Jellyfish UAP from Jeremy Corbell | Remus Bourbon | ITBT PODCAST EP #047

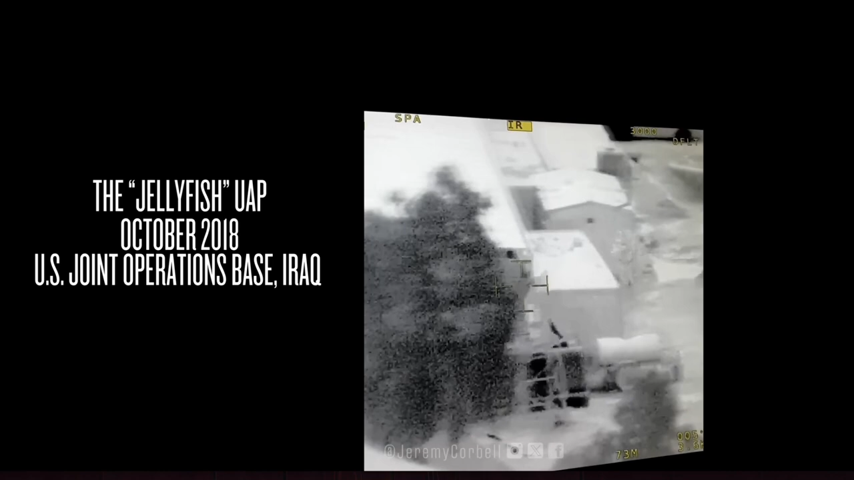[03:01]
No one could see it with NODs, night vision, but this was picked up from an observation post with a thermal camera. I'll put up the video now to show you, but supposedly it was tracked all the way across a secure base, and then outside of this camera view,
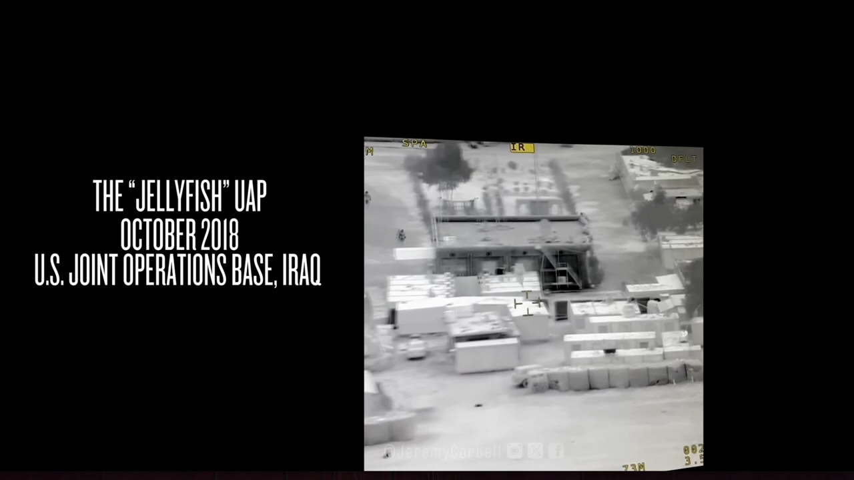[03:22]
after they get finished filming this, they continue to track it with an airborne observation platform or something. It goes into the water, it comes back out of the water, then takes off at a high rate of speed. But this thing is pretty weird looking. What do you think about it, Jimmy? I think it was bullshit.